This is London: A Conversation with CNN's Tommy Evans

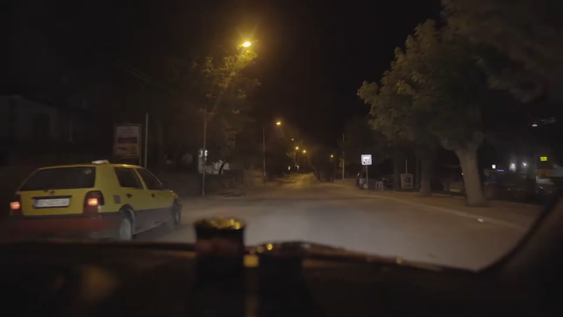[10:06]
We're driven out of the city center and taken to an industrial